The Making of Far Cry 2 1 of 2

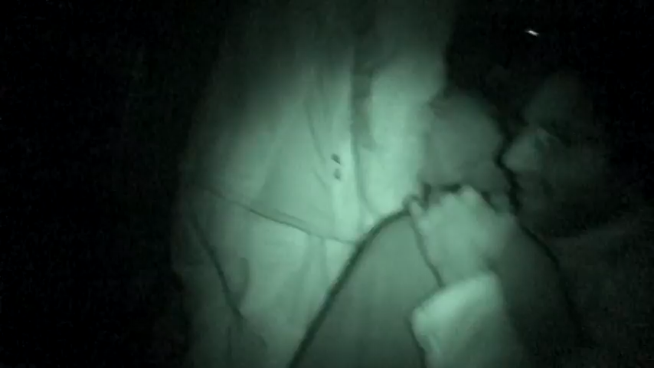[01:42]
There, and the guard is on his cell phone.
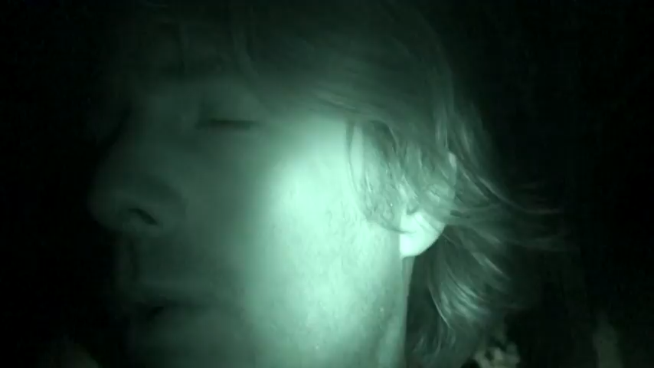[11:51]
They're pretty big. We seem to be sleeping right in an elephant path.
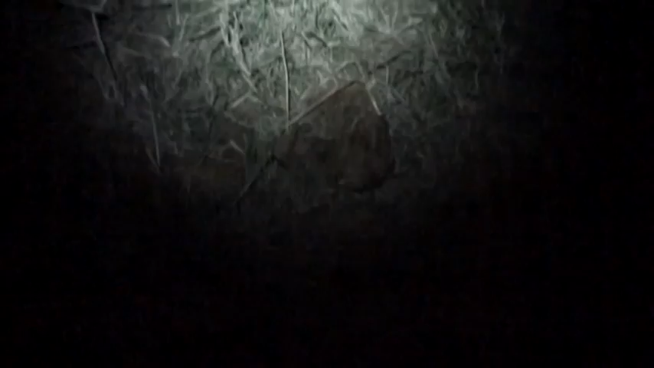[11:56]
What should we be doing? It's a good sound to me. We've heard some lions over there, so I think we're gonna get the audio equipment and we're gonna go there to rake over.
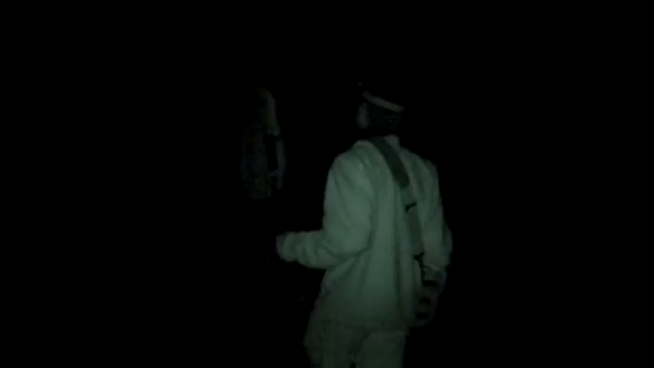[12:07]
Sounds like a smart idea. We've got two armed guards armed with AKs.